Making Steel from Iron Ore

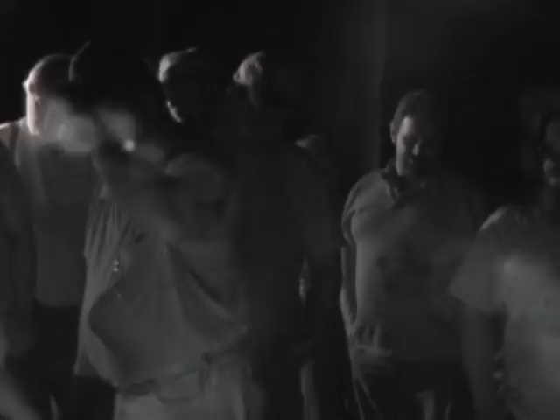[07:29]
The whole surface is pretty solid. Yeah, that's right. It's got a gorgeous piece of steel.
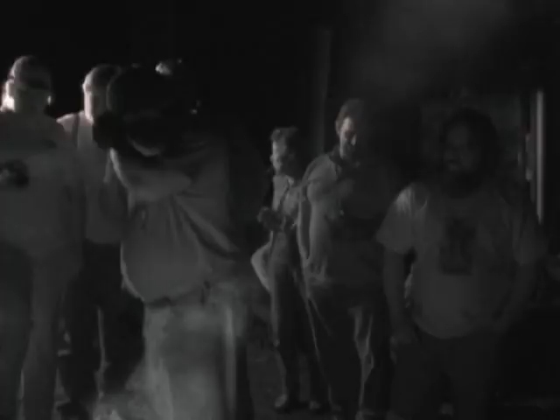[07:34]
You can have that old thing right there on the block.
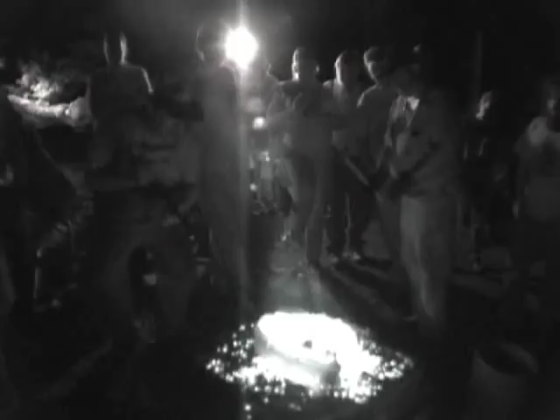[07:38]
Oh, that's lovely. Even the top is solid. Man.
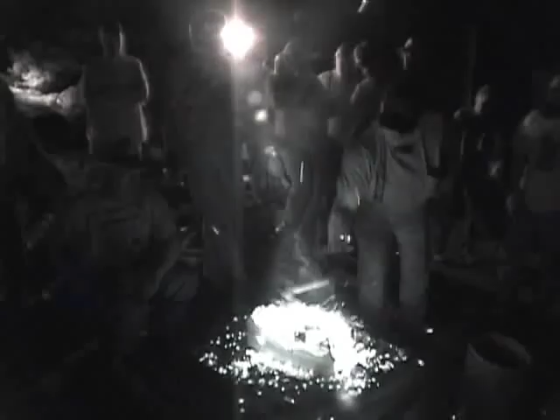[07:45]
It's not... Oh, sweet. That's lovely. It hits like the little piece, only it's a big piece. You don't have to break it up in time, do you? I'll break it now, Mike. What's that? Don't break it now. Let's keep it big, Rick. You took my joke, dammit. You took my joke.
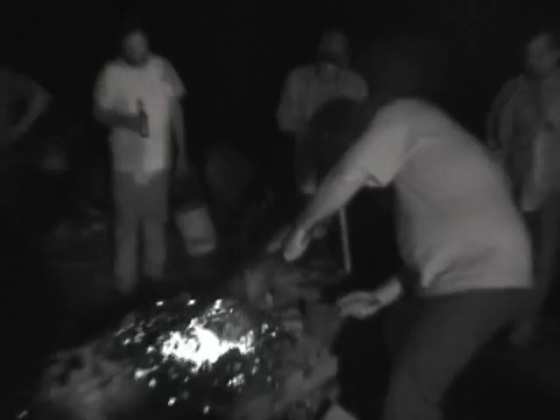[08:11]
And the next line would be, that's more than 60 pounds. That's not more than 60 pounds. But it is quite lovely. It is gorgeous. Woo! There are a few things in the world I'd like to see. Oh, my gosh. Look at the size of that. It's getting bigger as it gets cool.